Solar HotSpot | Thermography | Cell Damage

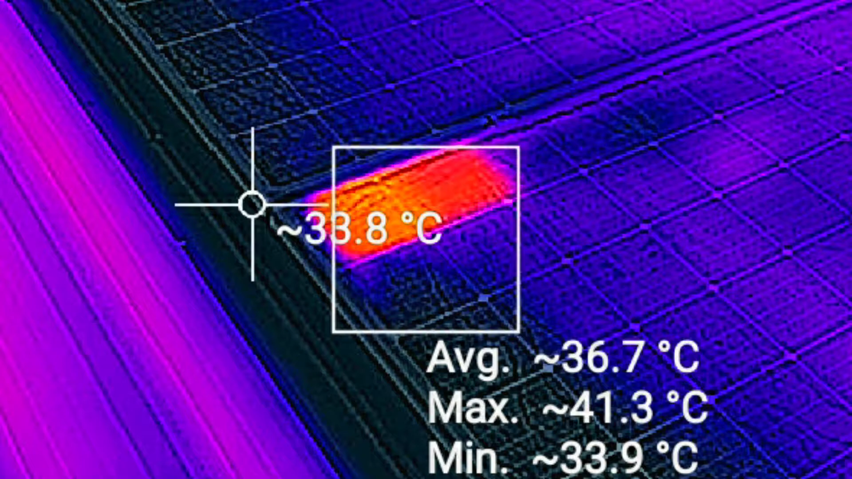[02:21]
On screen: max 41.3°C, min 33.9°C
so I will show you how I have a dedicated equipment this is a cat s60 thermal
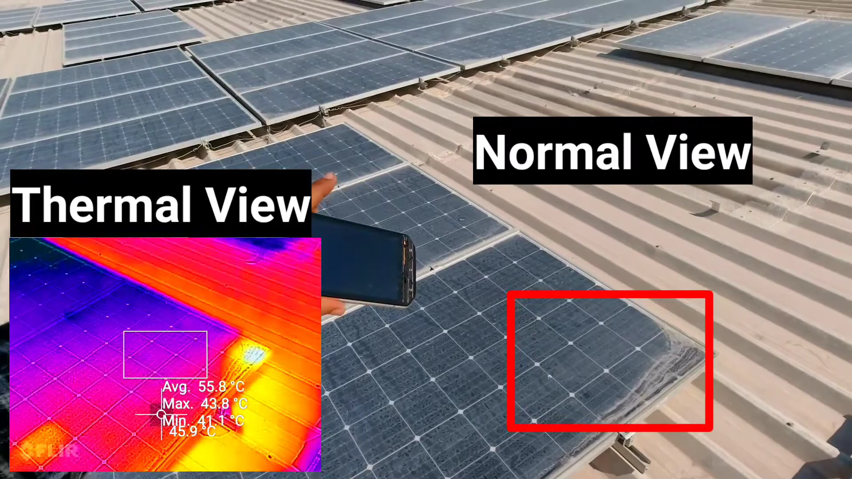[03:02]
On screen: spot 45.9°C
is bad it is bad I can see the mask in the corner of normal eyes because everything is okay just normally is bad but if you can see it as a thermal camera I will start the
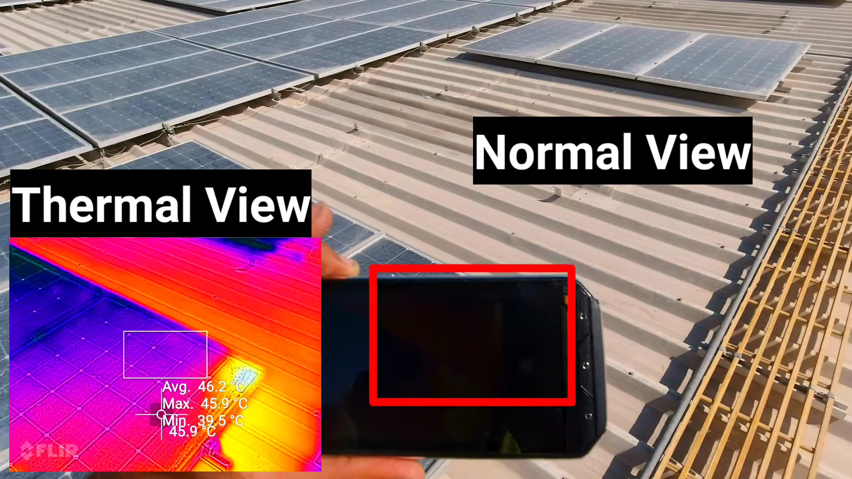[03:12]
On screen: max 45.9°C, min 39.5°C
camera with a normal camera. I can see the normal camera. If you will see the normal footage. I can see the model is good. I can see the camera in the thermal image. The spot is 56 degrees centigrade. the maximum temperature of the other cell is 44 but the corner cell is 55,
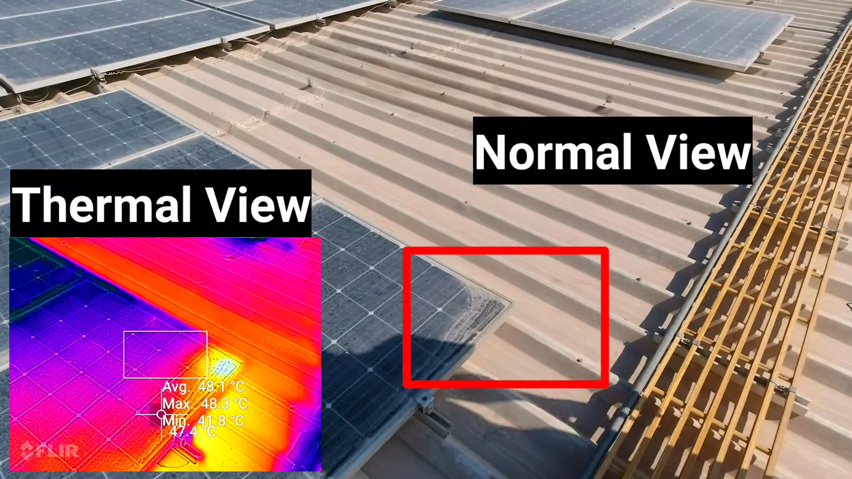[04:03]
Kuljit Kuljit, come here, you should go to the corner so I have Mr. Kuljit, so what do you do, I will test it manually so I will test it manually, you should go to the corner, you should go to the corner so it is very warm, you should touch the other module there is a lot of temperature difference, so you can see the thermal image here the
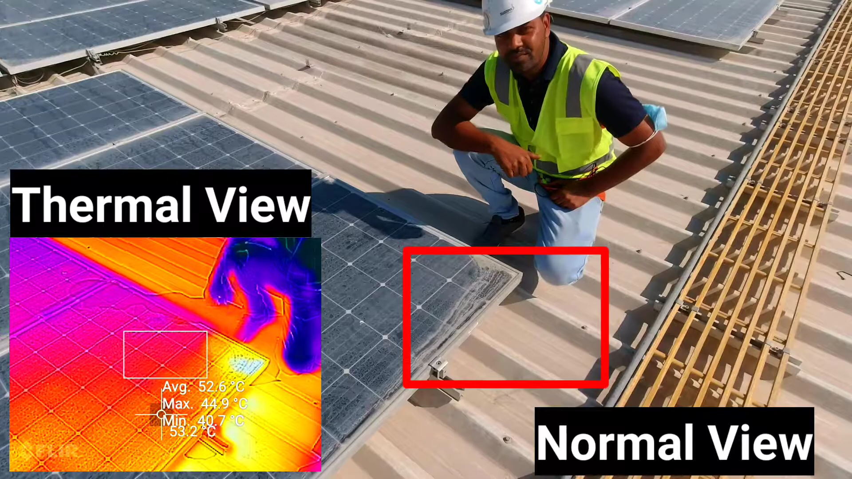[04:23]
On screen: max 44.9°C, min 40.7°C
temperature is so much that the hand is not able to keep it and the normal module is kept in the cell, so the temperature difference is very clear so you can see the thermal image here,
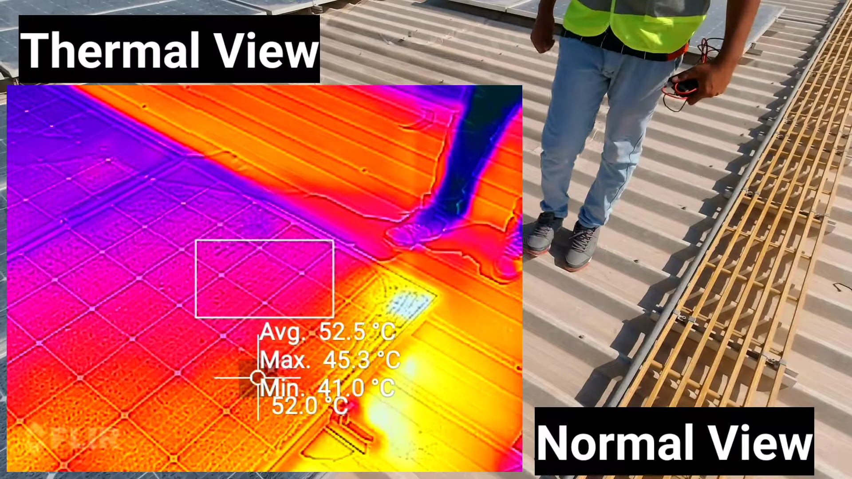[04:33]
if you compare it, you will not see the temperature but if you try to test it with thermal camera,
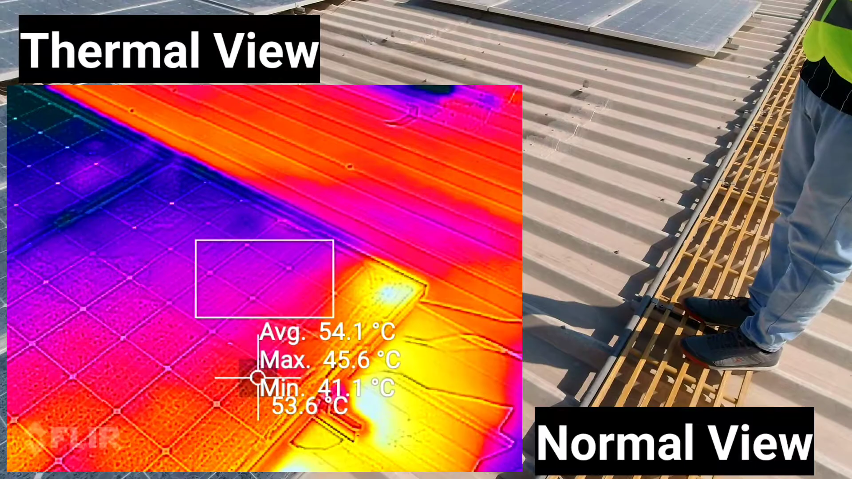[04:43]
On screen: max 45.6°C
you will see the temperature difference just because of this spot so guys, this is an operational challenge, people cannot mitigate this